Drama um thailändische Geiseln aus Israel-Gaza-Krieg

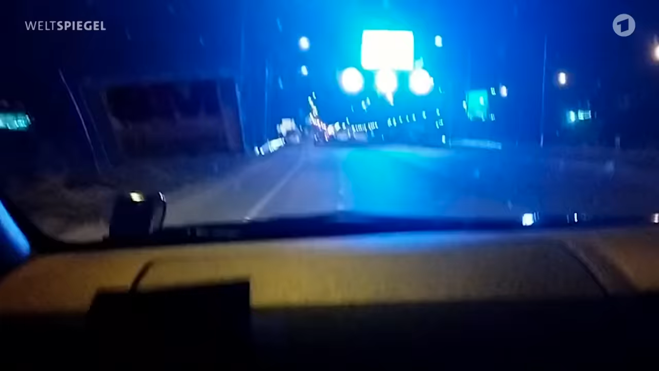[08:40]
Die ganze Familie fährt dem Ehemann entgegen, zum Flughafen.
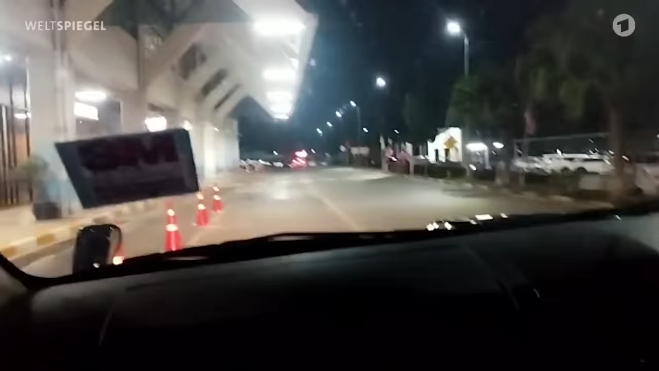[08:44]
Sie filmen alles mit ihrem Handy. Seine Maschine soll um 8 Uhr in Shanghai im Norden Thailands landen. Einen Moment, den Supali seit Wochen erwartet. Bald wird sie ihn in ihre Arme schließen.